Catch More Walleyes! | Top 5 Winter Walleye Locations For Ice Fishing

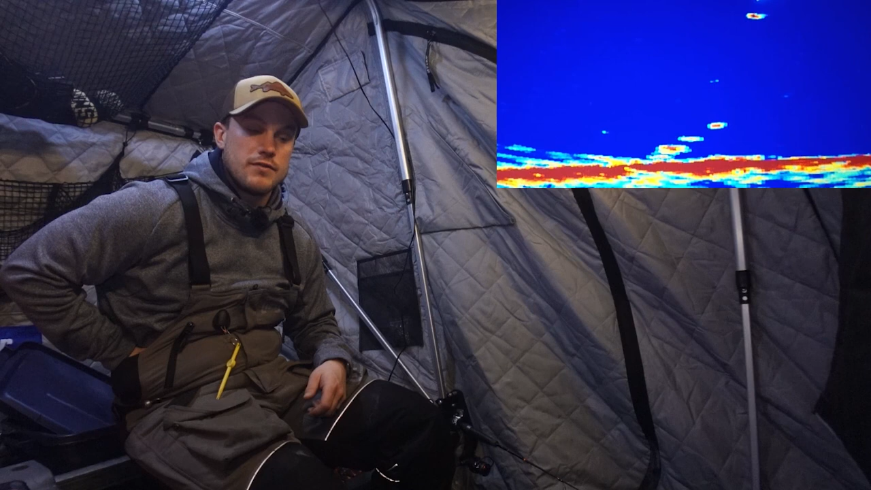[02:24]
I feel like I don't even remember what it feels like to hold a fish right now. It's been a long couple days, but all that can change pretty quick. As I'm saying that, I'm going to give it a little more time. There, I think he's got it. Oh, not big, but not tiny.